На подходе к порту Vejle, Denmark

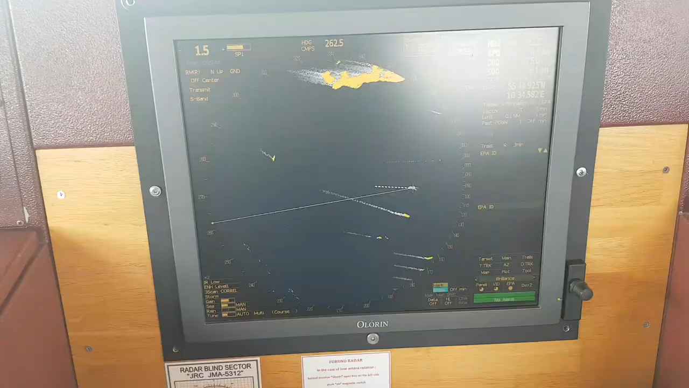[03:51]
шкала также стоит у нас сейчас полторы мили на радаре достаточно, чтобы хорошо просматривались мелкие суда
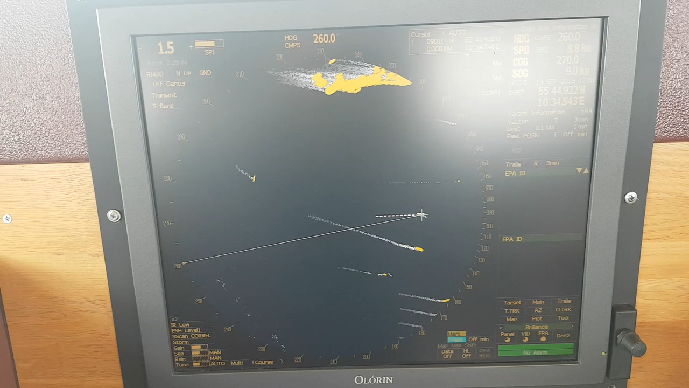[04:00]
мы видим, да, слева танкер впереди парусное судно отбивается тоже,
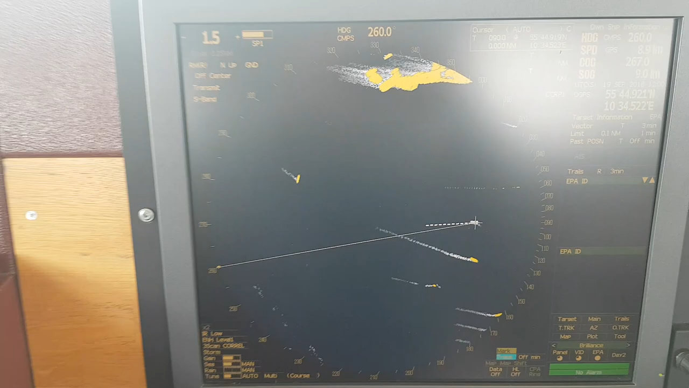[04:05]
да, здесь замечательно ну все, вот он 261 лег,